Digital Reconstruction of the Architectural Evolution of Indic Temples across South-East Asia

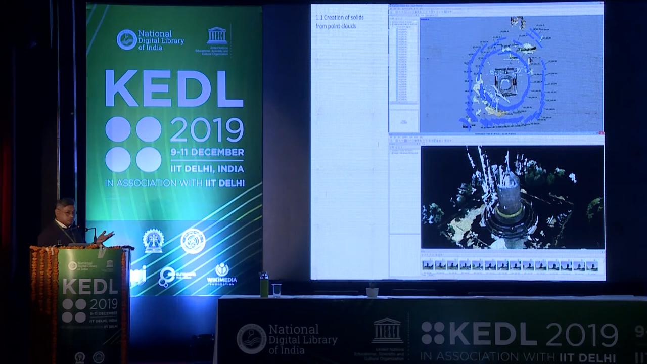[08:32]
having a scanning of them, and we get a point cloud. And most of the point clouds that we get are of this type.
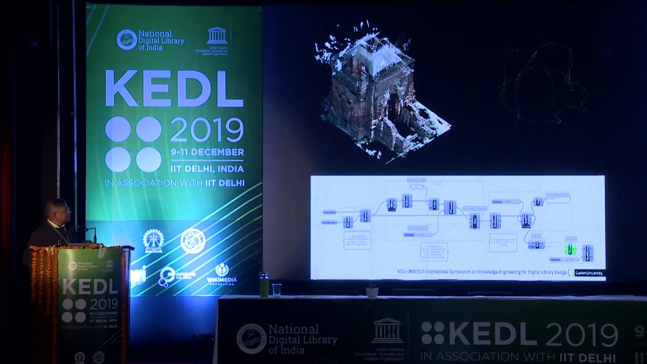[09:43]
which we can then investigate to see what the building which looks like today and what the building might have looked like in the past or in its ideal form. We do that for the outside, and we also do that for the inside. So this is a different temple, which has a similar kind of,